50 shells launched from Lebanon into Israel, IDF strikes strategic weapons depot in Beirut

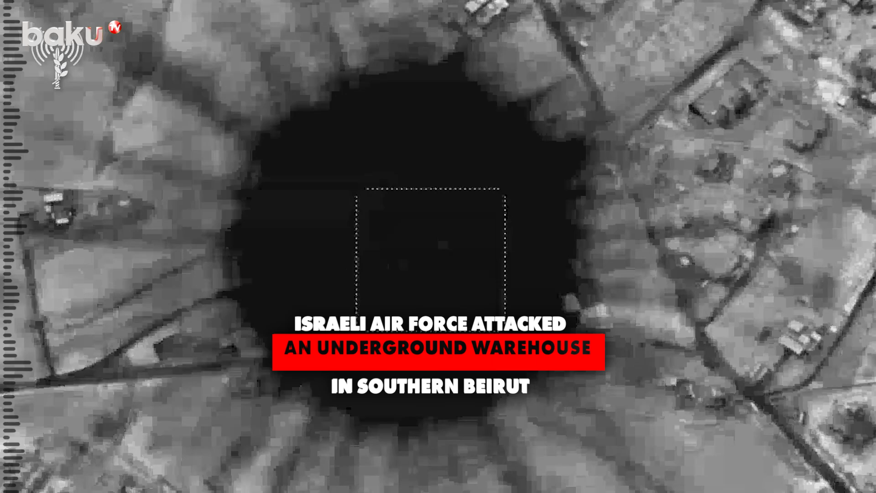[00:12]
the Israeli Air Force attacked an underground warehouse in southern Beirut, where Hezbollah's strategic weapons were stored.
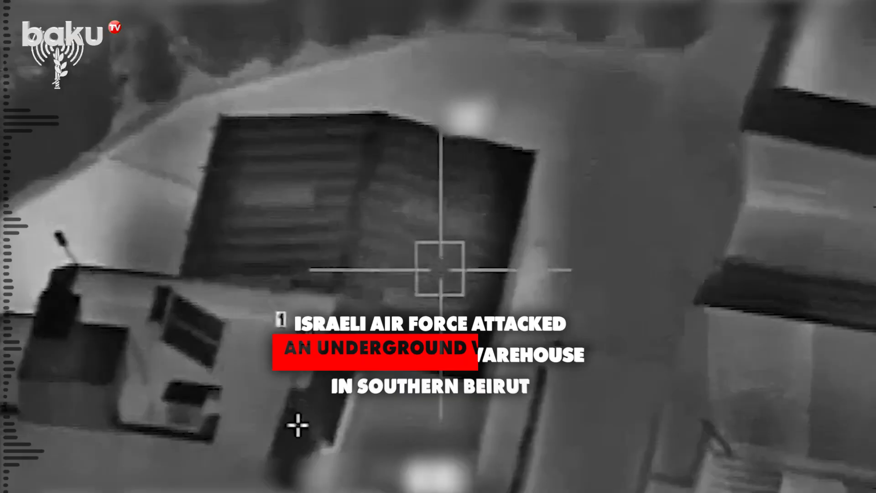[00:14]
IDF divisions continue to operate in southern Lebanon.